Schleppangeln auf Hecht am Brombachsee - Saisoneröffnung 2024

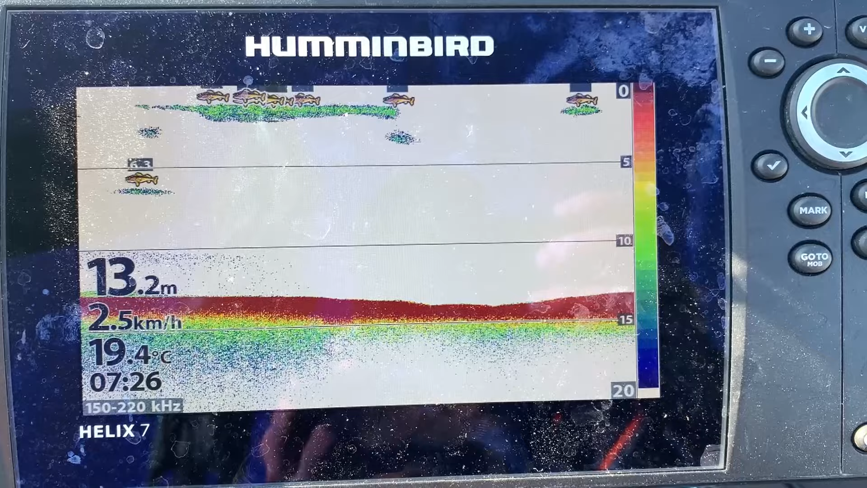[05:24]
On screen: depth 13.2 m, water 19.4°C, speed 2.5 km/h
Fischecho ist heute überwiegend flach. Das ist ganz ungewöhnlich. So Leute, beide Angelruten sind ausgebracht.